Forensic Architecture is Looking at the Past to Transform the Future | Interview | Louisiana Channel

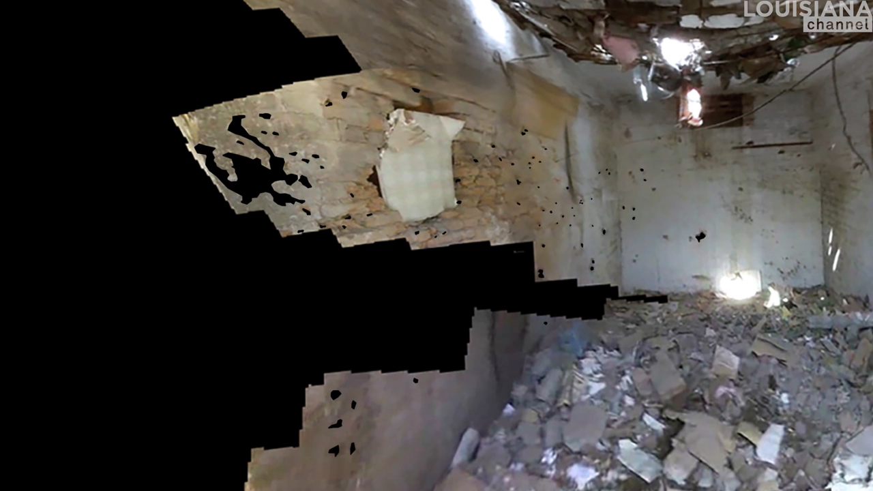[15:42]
We locate and analyse each of these fragments. The fragmentation pattern is less dense in parts, suggesting something may have absorbed the shrapnel before reaching the wall.
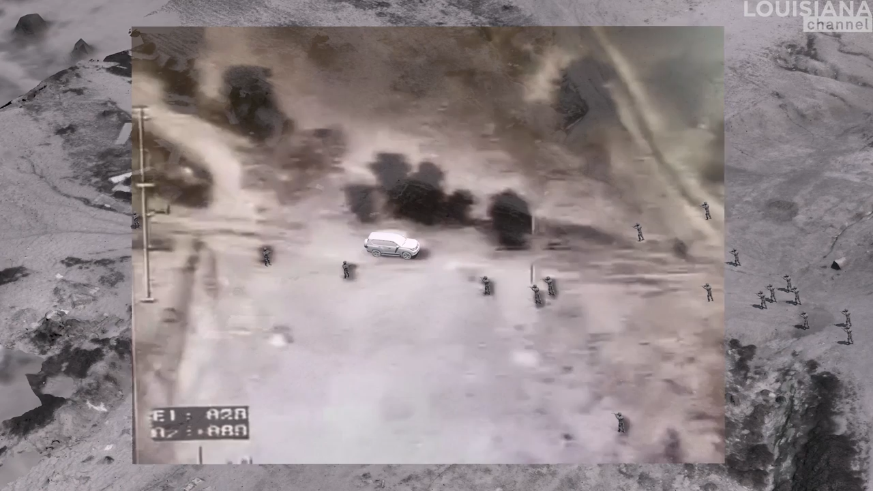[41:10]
Initially we showed, no, the police shot Yakub Musa Abul Kiyan first, before he ran over the policeman.
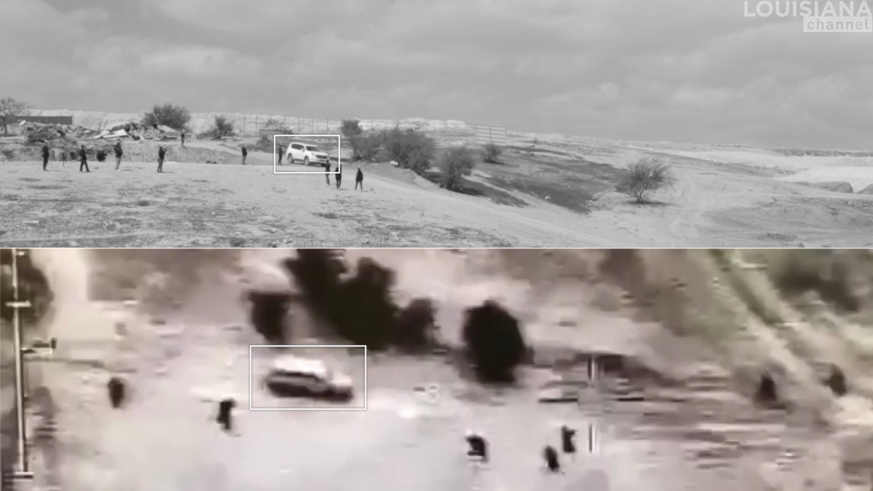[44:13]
our driver lifted his right foot from the gas pedal, exactly where Abul Qiyan's vehicle began to accelerate in the thermal video. We let the vehicle roll freely down the slope, recording its speed and acceleration.